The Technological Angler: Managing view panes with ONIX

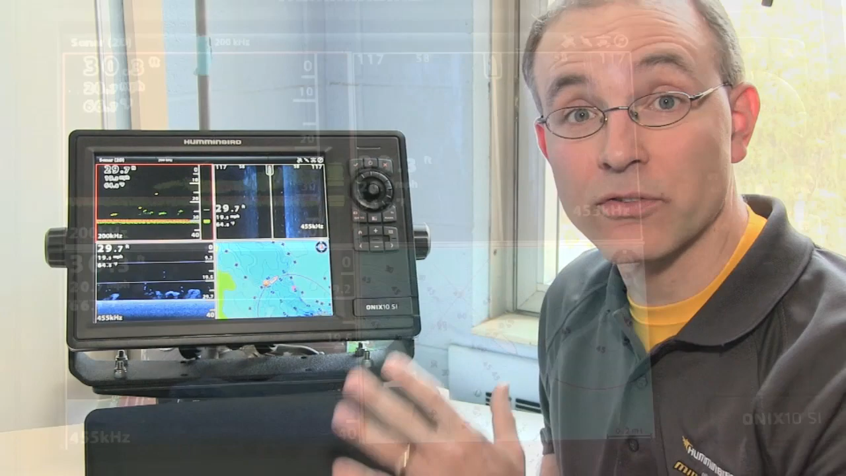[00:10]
My favorite is this four pane custom view that I created. There are times however when an angler must focus all of their attention on one individual pane particularly when hunting for structure or fish.
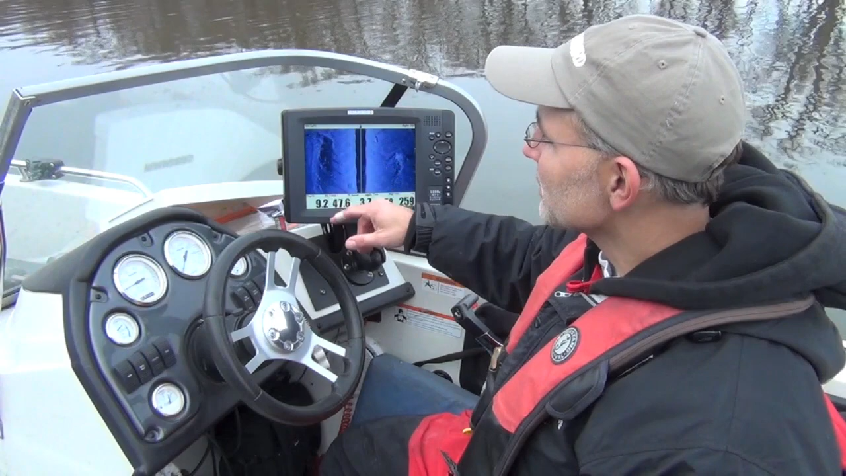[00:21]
Onyx provides us with quick and easy ways to transition from a multi-pane view like this one to a view with only a single pane of data.
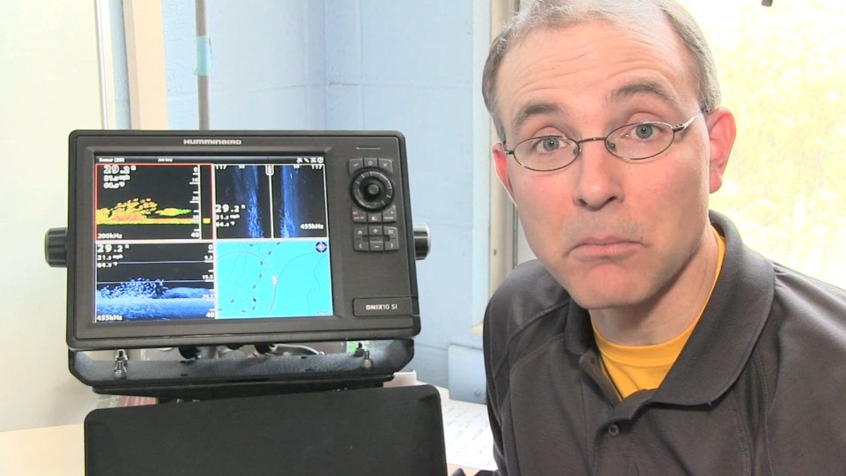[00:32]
Let's take a look at managing multi-pane views with the Humminbird Onyx system. By far the fastest and easiest way to focus on one individual pane of data is to use a two-finger tap on that pane.
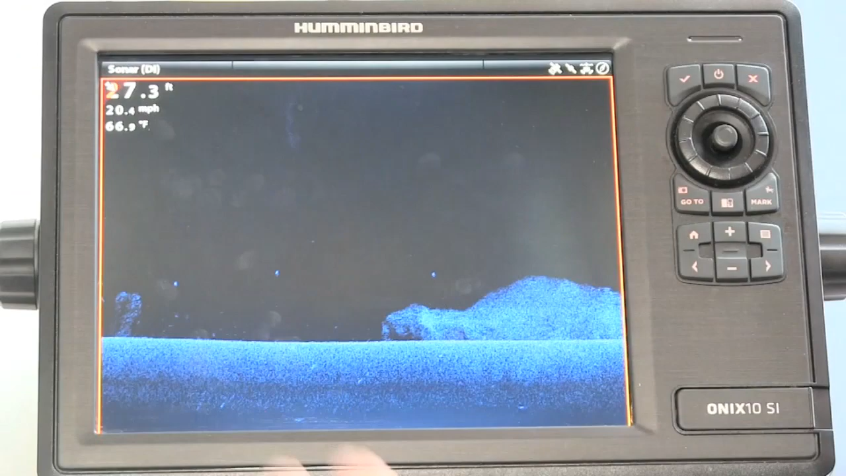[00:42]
On screen: depth 27.3 ft, speed 20.4 mph
To return to my original four pane view I'll simply press this arrow key in the upper left hand corner of the screen.
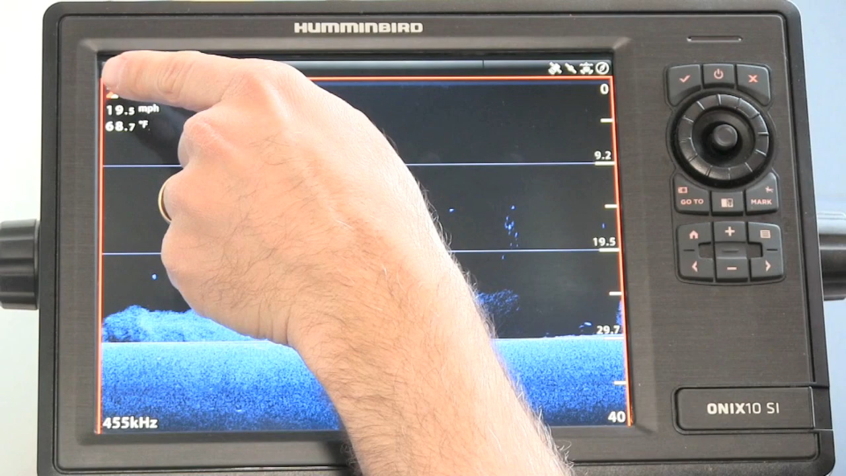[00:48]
On screen: speed 19.5 mph
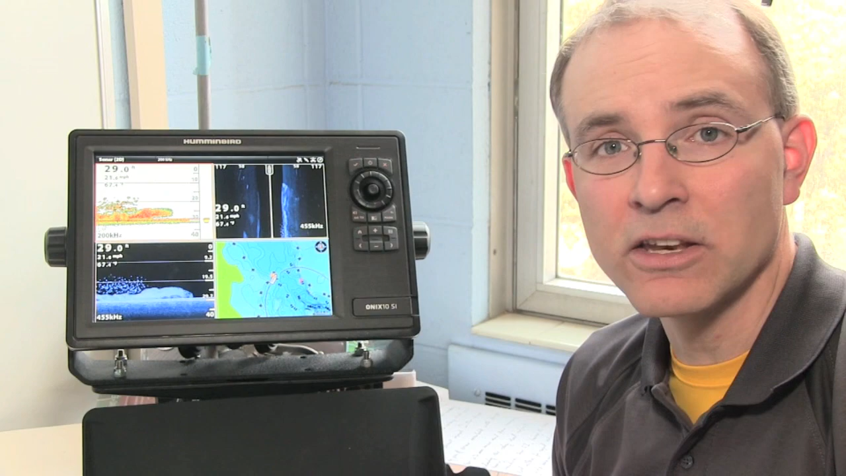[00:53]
I can also focus on individual panes of data using the pane button on the control pad.
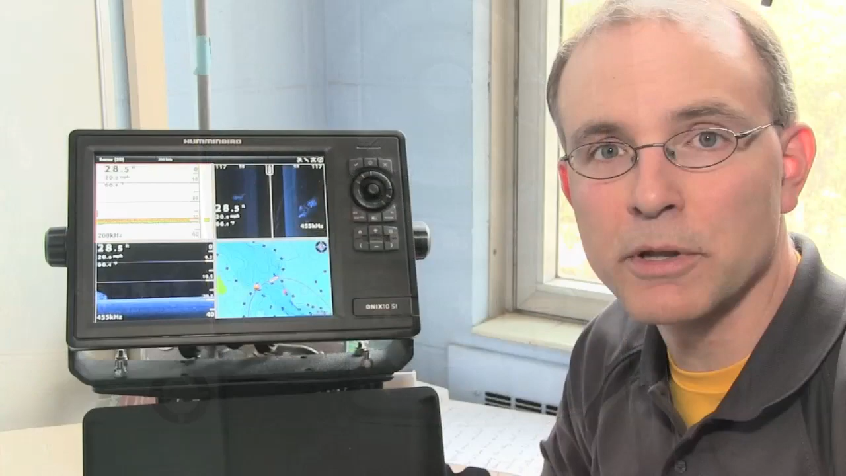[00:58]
I'll simply push the pane button until the yellow outline box moves to the pane of data that I'm interested in.
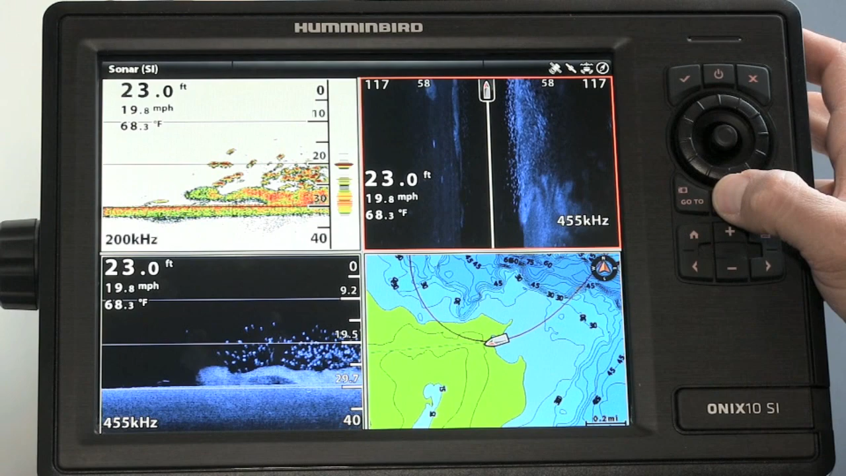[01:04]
On screen: depth 23.0 ft, water 68.3°F, speed 19.8 mph
Once the pane is highlighted by the yellow box I'll press and hold the pane key.